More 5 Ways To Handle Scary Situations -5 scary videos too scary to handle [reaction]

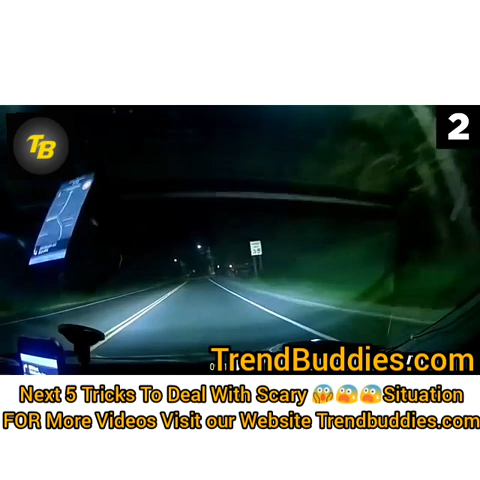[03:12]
An Uber driver is taking home two passengers when a car they have never seen before overtakes them on the left and then puts on the brakes. Before anyone has the chance to make sense of the situation, the other driver is already hurrying over. He taps on the window and orders the Uber driver to get out of his car, which makes the passengers panic.
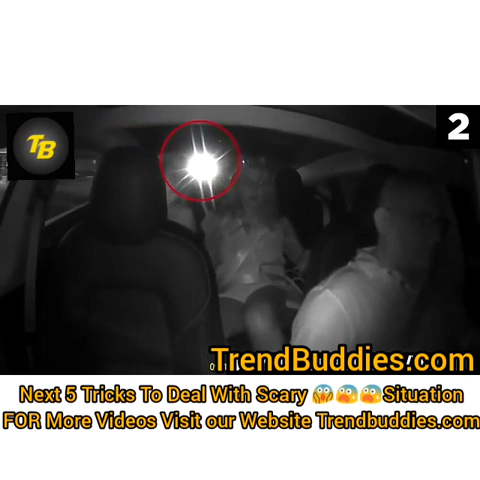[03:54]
When they see his high beams on them again, that's when they make the second smart decision and get the police on the phone.
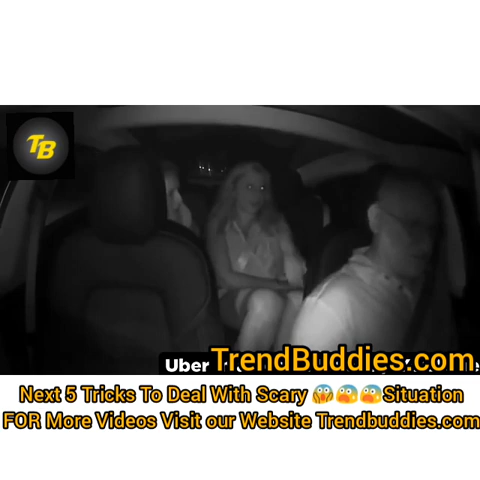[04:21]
The car that was chasing them is still nearby, and the driver is charged with being under the influence.